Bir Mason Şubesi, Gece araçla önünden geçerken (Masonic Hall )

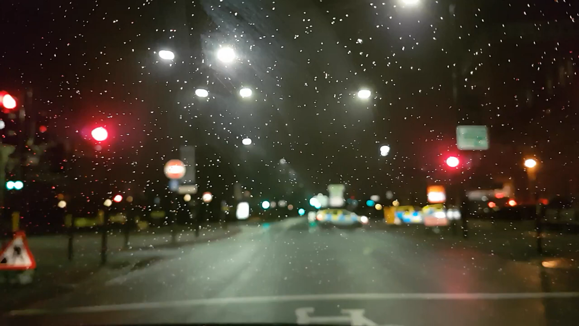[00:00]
Şu anda satındayız polis arabaları sağ tarafta karakol polis istasyonu Polis istasyonu
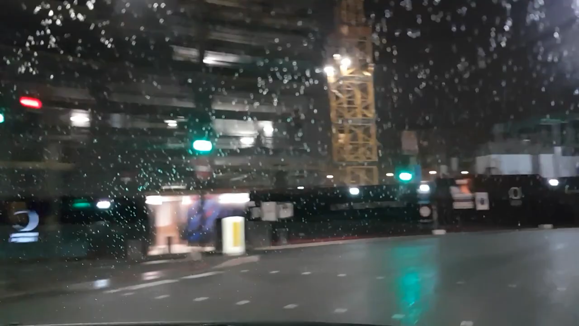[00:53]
Birazdan bir mason hall var masonların toplantı yaptığı bir yer
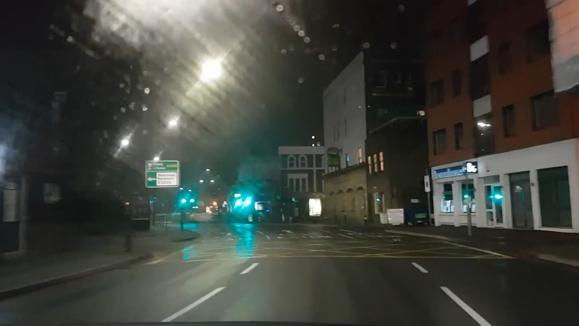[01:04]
Oraya doğru gideceğiz Yaklaşıyoruz şöyle Şöyle şuraya yaklaştık Baslayın ne zaman any time Şurada sol tarafta mason hall var
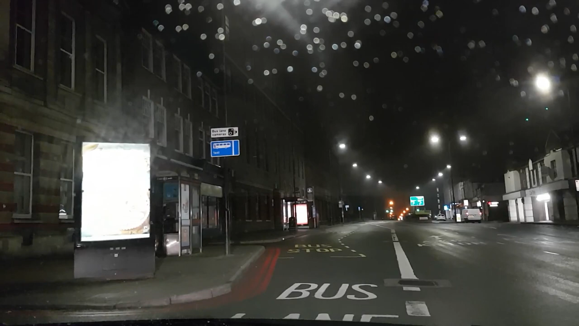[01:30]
Masonic hall diye yazıyor Masonlar toplantı yapıyor orada